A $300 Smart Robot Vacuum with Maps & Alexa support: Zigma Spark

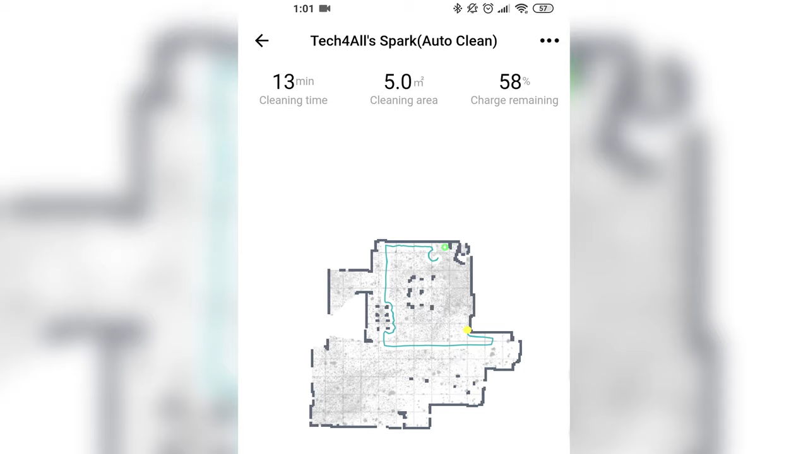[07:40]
an app which seems to respect gdpr and it's in fact very responsive and surprisingly bugless virtual walls are defined by you and you simply draw this on the map and you can restrict some zones and there are
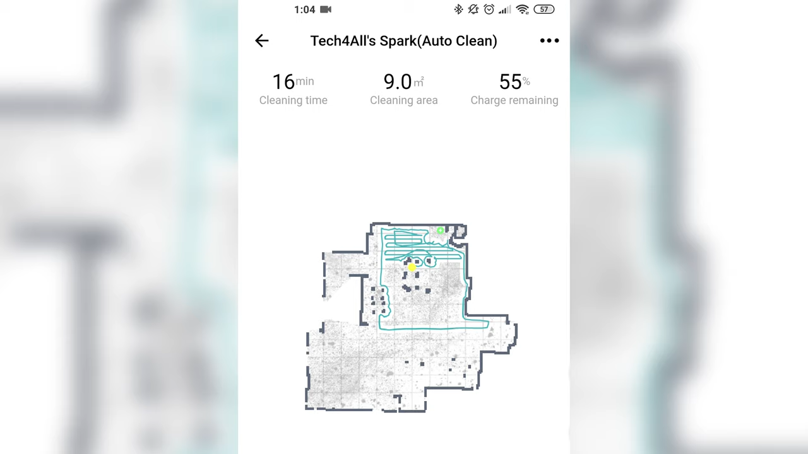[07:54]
some further updates expected like saving multi-floor maps which could be a flagship killer feature while the advertisement stated that there's a carpet auto mode i couldn't